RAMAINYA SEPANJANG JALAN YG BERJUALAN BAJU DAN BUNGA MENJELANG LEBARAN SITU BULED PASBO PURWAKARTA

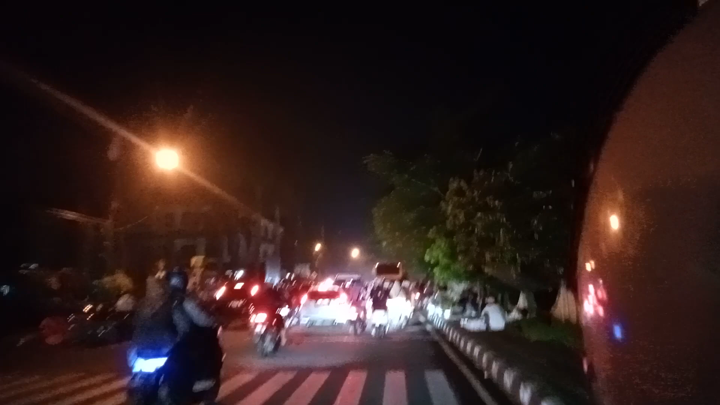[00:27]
Satu hari lagi teman-teman Gak kerasa nih lebarannya tuh disini tuh Sampai macet banget teman-teman Dan di sebelah kanan aku ini banyak yang jualan
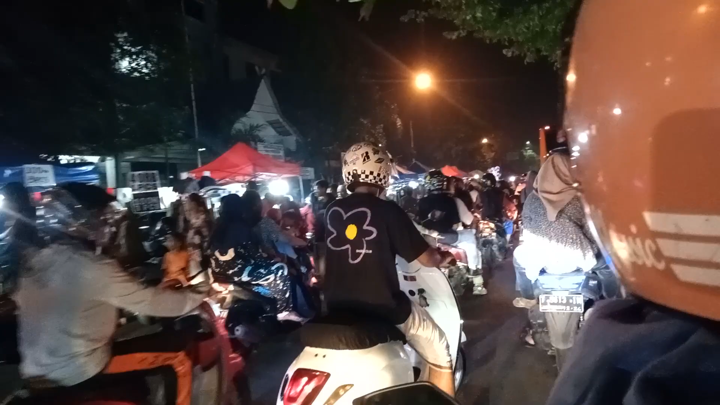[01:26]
Pada diskon teman-teman ya Tuh 40.000 Macem-macem Pokoknya teman-teman Kalau misalnya mau Ke sini bisa tuh Bunga sih sehari lagi teman-teman ya
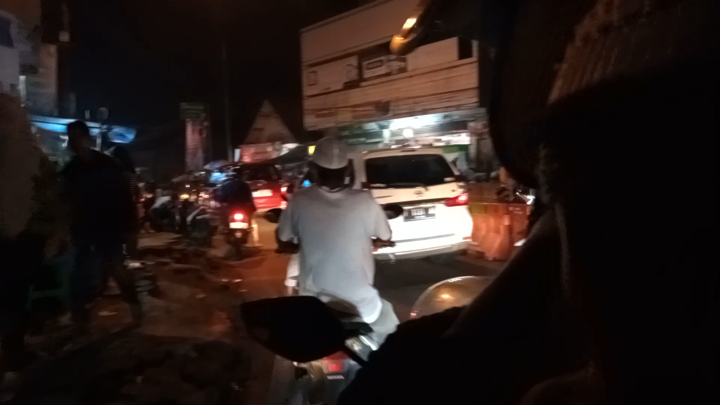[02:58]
Pemudik Plat mobilnya juga aneh-aneh ya teman-teman